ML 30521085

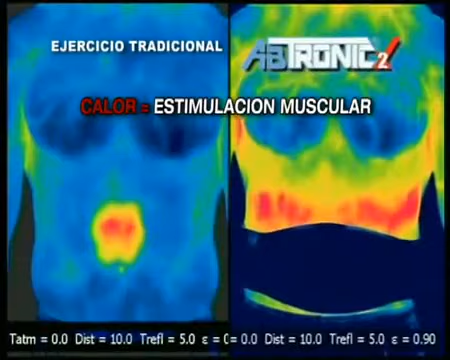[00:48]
Miren, la imagen termográfica prueba que el Aptronic en verdad genera estimulación muscular superior en comparación con el ejercicio tradicional. Y es aún mejor.